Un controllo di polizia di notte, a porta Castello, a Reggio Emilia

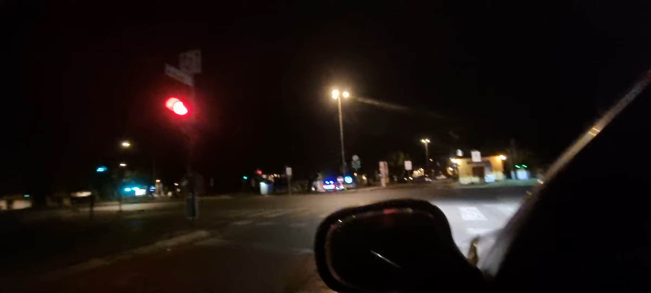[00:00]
in maniera da proteggere la privacy dell'intervento di un controllo di polizia molto banale, immagino.
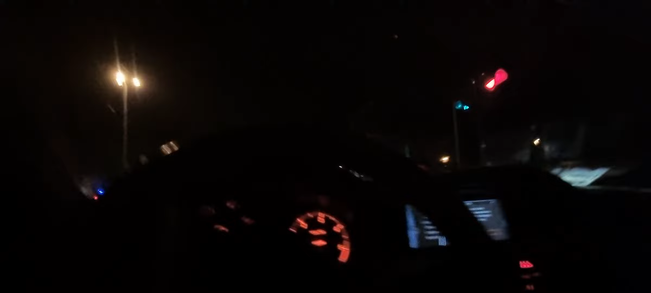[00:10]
Sono le 2:09 e appunto la polizia è a lavoro con un'automobile. Nella notte fra martedì e mercoledì 13 e 14 agosto. E qui arriva anche un mezzo della Guardia di Finanza. Controllo terminato, direi.